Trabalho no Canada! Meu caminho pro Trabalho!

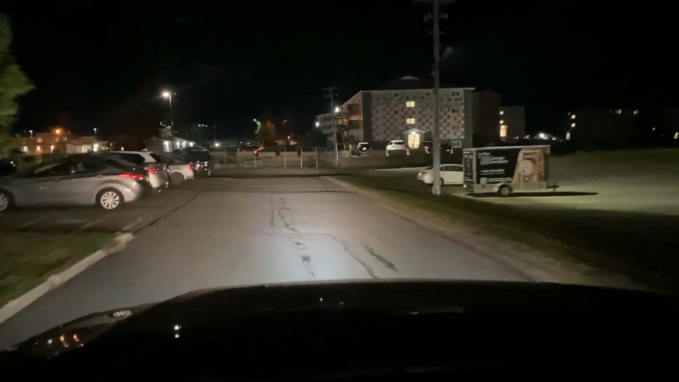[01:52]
E hoje aqui, gente, uma manhãzinha bem fria. Quem me acompanha no Instagram aí já viu os stories que eu mostrei aí na área. Está bem frio, a gente tem caminhando aí pro inverno.
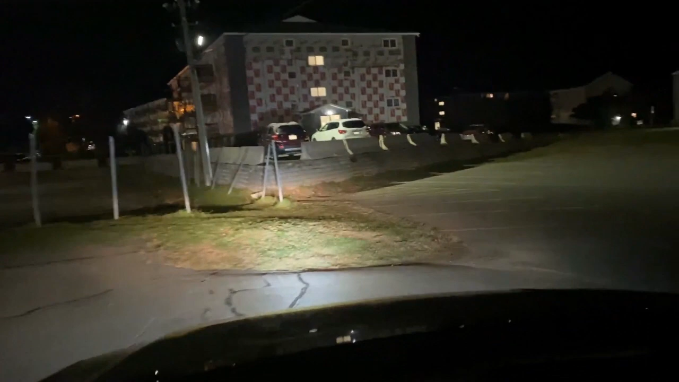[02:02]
E está 0 graus aqui agora. 0 graus. Vou mostrar para vocês aqui, ó. 0 graus. Vamos lá. Essa é a minha trajetória.
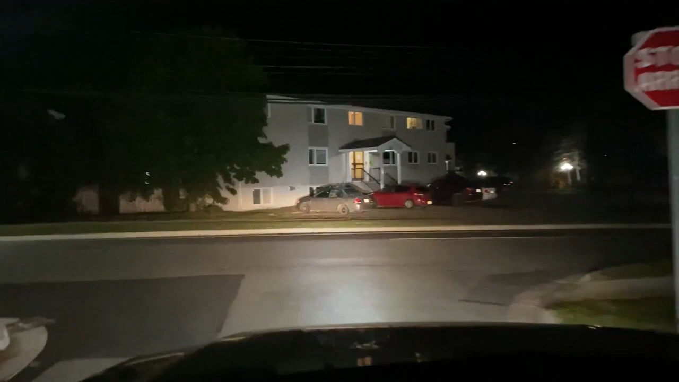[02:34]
Aqui a gente está descendo a Smythe Street.
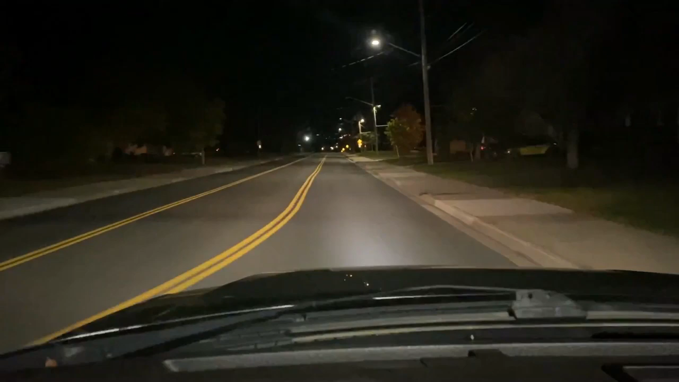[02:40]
Essa aqui é uma avenida bem longa aqui. Então a gente vai descer aqui para ir para a parte do norte de Fredericton. Estamos na parte do sul aqui, vamos descer para a parte do norte agora. Segue a gente nessa carona aí. Bora!
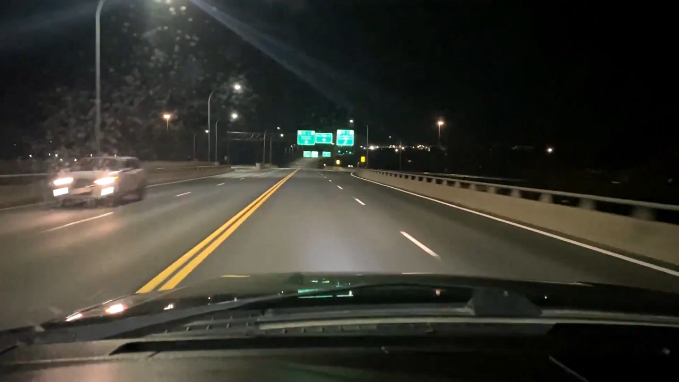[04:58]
passar aqui agora para pegar o Tyson. Vai ser nosso colega aqui, entrou no com a gente aqui agora na empresa aqui. Vou passar aqui agora e buscar ele aqui, mostrar para vocês aqui.
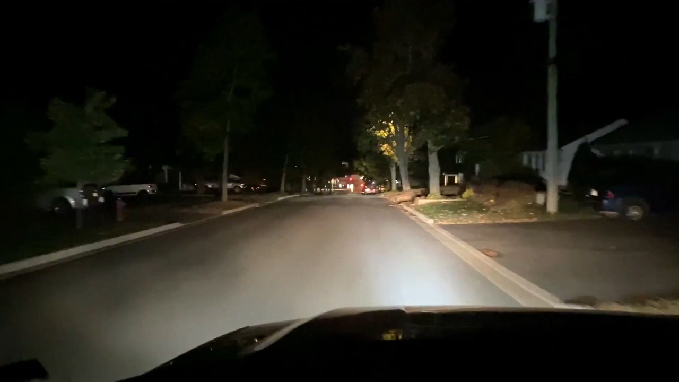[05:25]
E aqui é onde o Tyson mora, de que é a casa dele aqui, gente, ó. Não é essa aqui, é essa aqui, eu vou estar mostrando para vocês aqui.
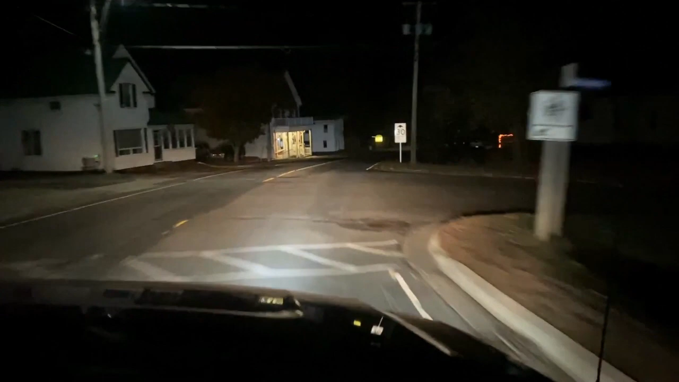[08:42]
Viado também. E os ursos, tá chegando a época deles começarem a hibernar. Já não está sendo muito comum a gente ver urso aqui, não. Então essa aqui é a Vila de Stanley. Pequeninha, né?
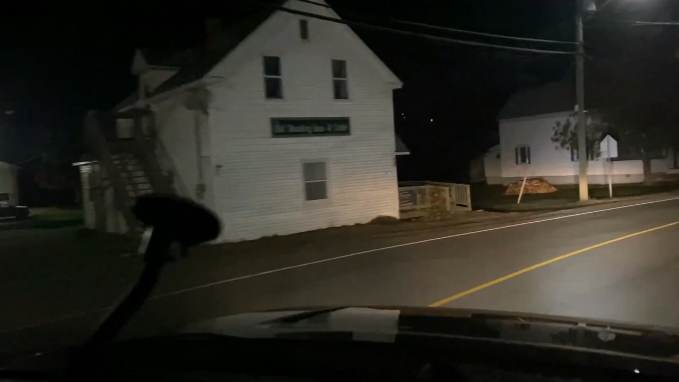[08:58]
Stanley.
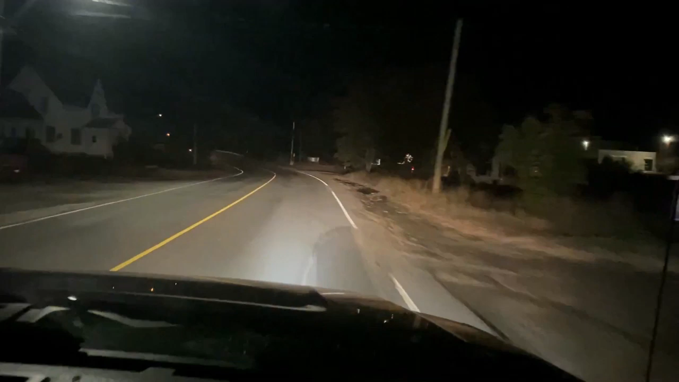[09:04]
E essa aqui é o que nós chamamos do Gas Station, que é o posto de gasolina aqui de Stanley, ó.
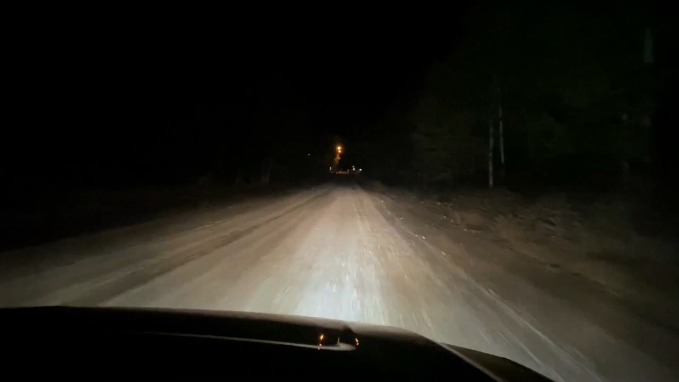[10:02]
Eu achava que Deersdale era uma vila, mas quando cheguei aqui no Canadá, que eu vi que é o camp, que é a área de alojamento da empresa aqui. Estamos chegando aqui em Jersey agora.
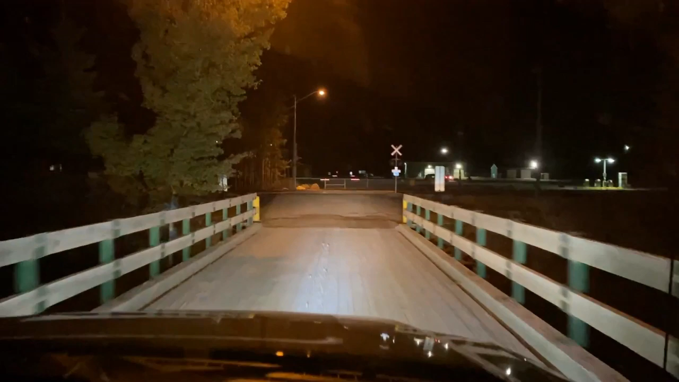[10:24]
E nós temos a linha do trem aqui, atravessa para Jersey, ó.
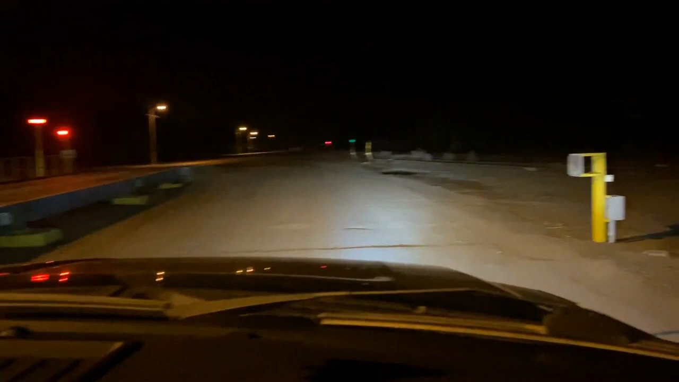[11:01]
Uma raposinha ali, ó. Vocês estão vendo? Estou correndo ali, uma raposa.